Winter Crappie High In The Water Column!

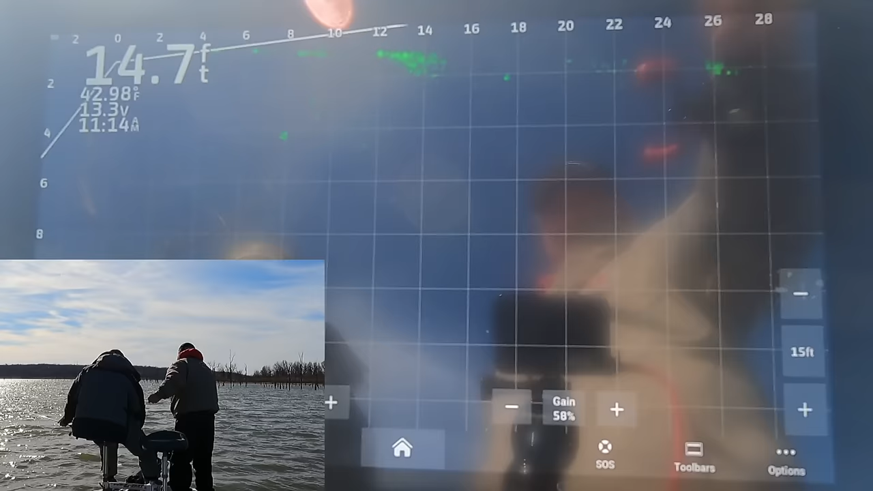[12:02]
On screen: depth 14.7 ft, water 42.98°F
oh look at him come up and look at it he did then that one did that's not the same one
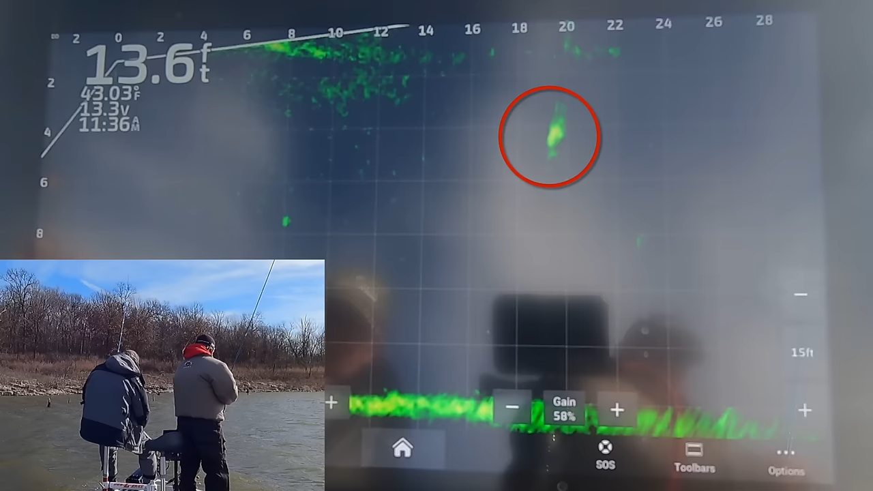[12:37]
On screen: depth 13.6 ft
that one at 18 up high that one at 18 up high looks good not
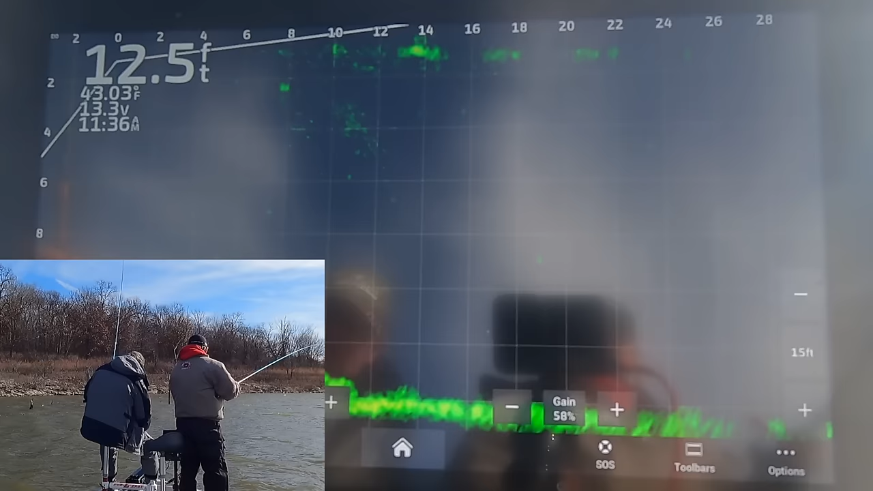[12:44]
On screen: depth 12.5 ft
yeah eric's a 10 now huh he's a 10 now yeah he take off
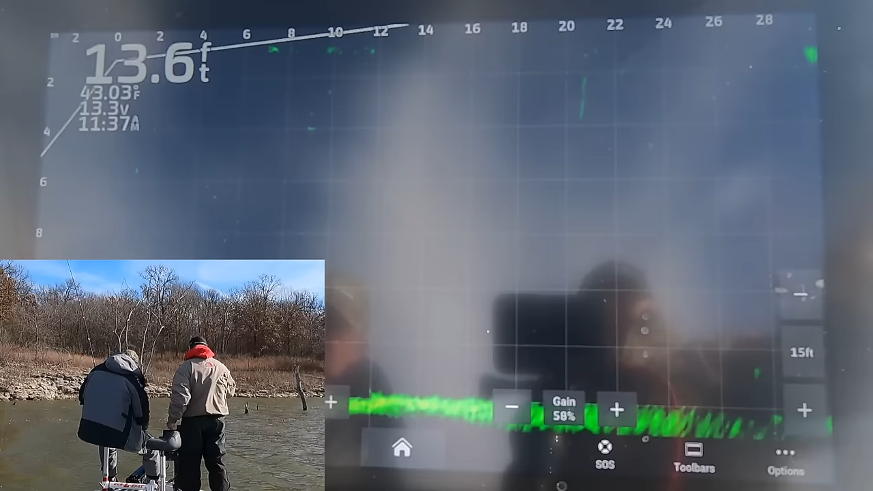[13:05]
On screen: depth 13.6 ft
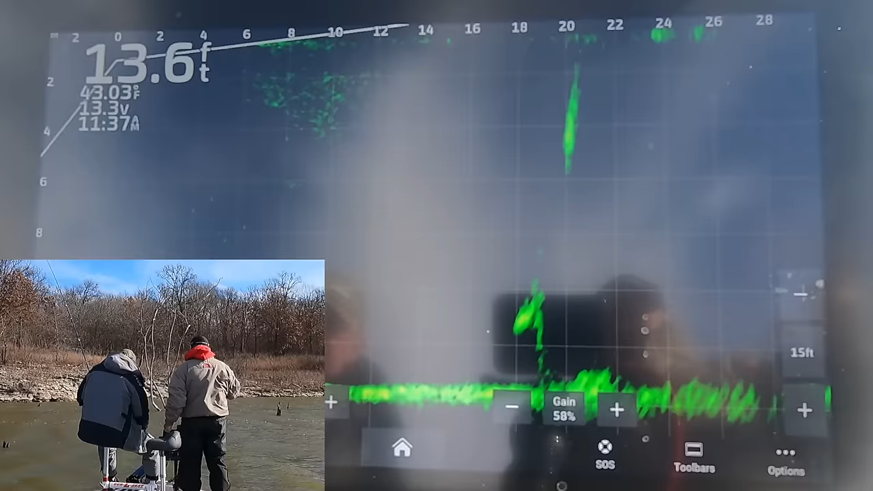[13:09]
On screen: depth 13.6 ft
get him he's over on your side there he is up high
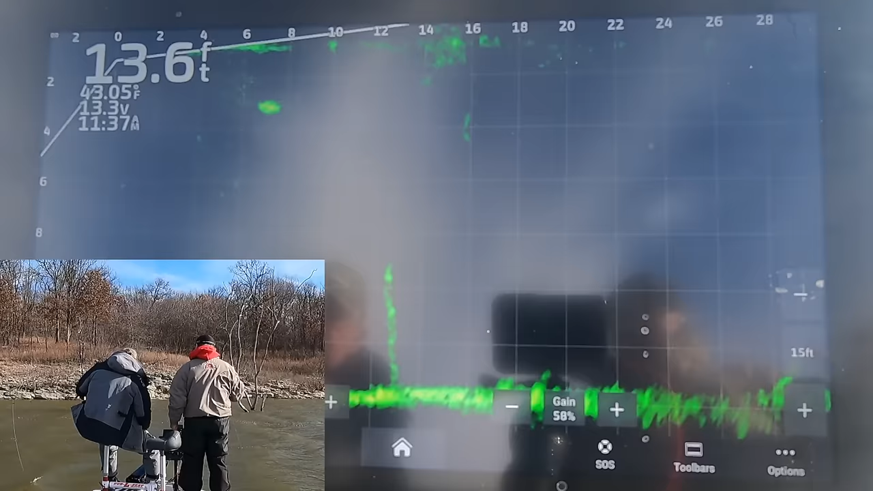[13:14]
On screen: depth 13.6 ft, water 43.05°F
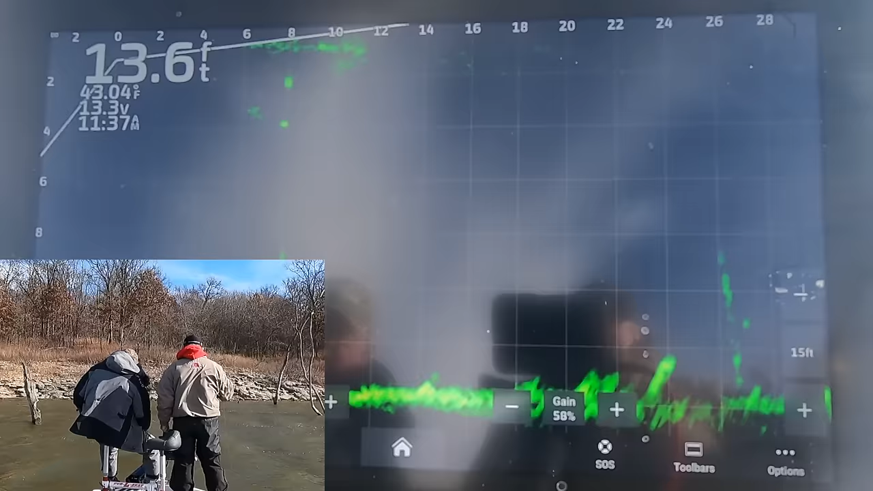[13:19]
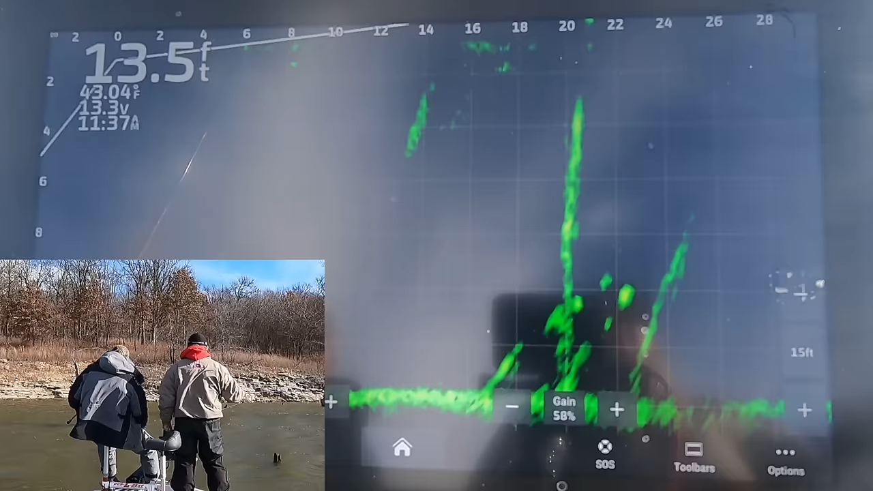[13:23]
On screen: depth 13.5 ft, water 43.04°F
there you go you ought to be on him okay i'll just catch him why don't you you didn't even have your line straight
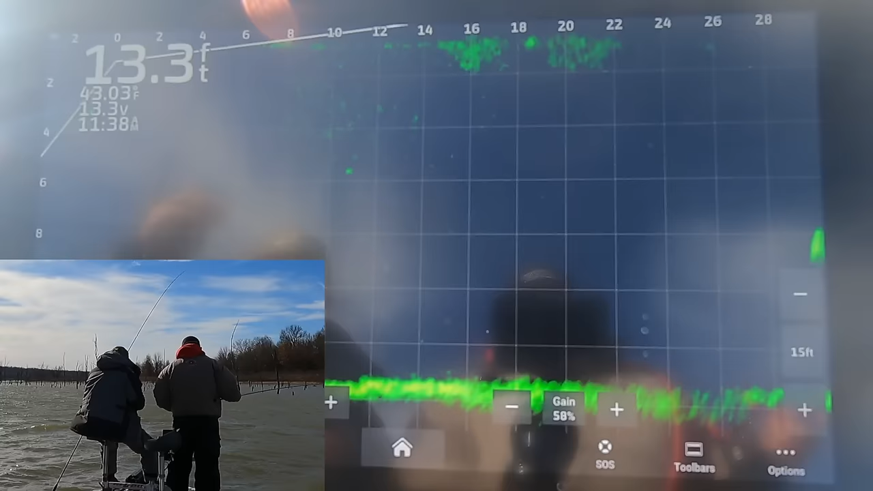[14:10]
On screen: depth 13.3 ft
he was moving there's another one out there right on the edge of the screen
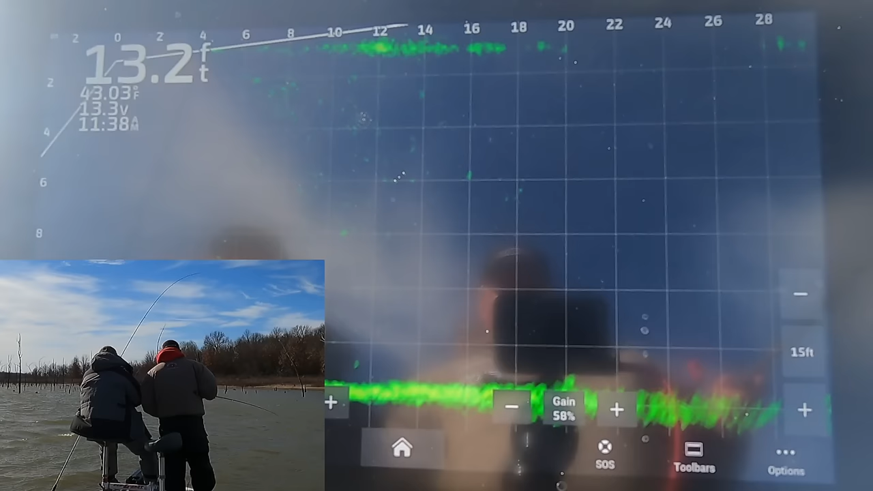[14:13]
On screen: depth 13.2 ft
go to your right a little bit
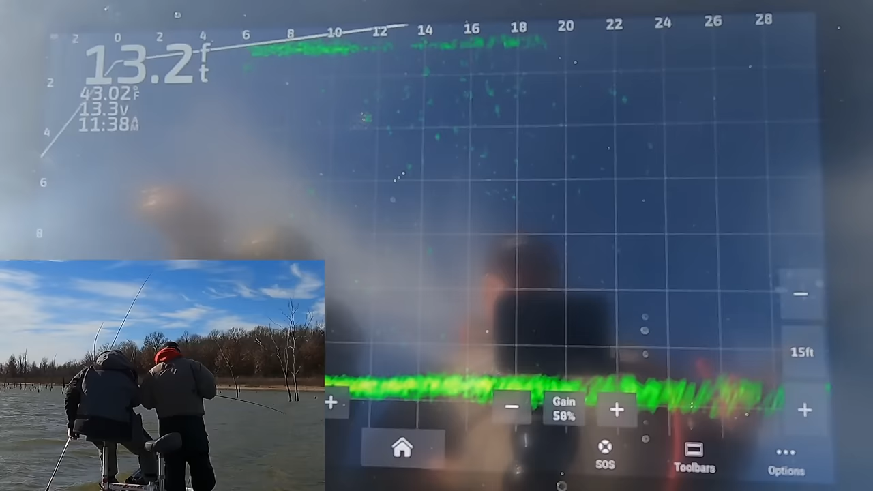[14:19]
On screen: depth 13.2 ft
i don't know where he went
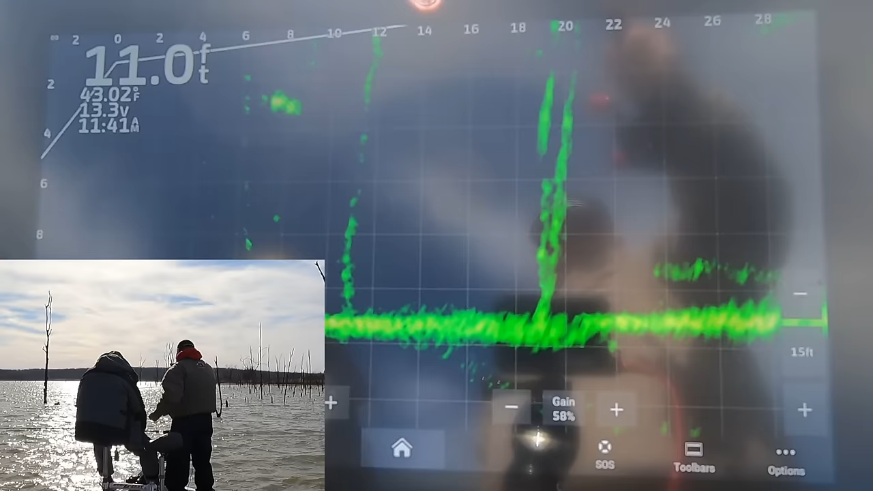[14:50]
On screen: depth 11.0 ft
i'm right there aren't i no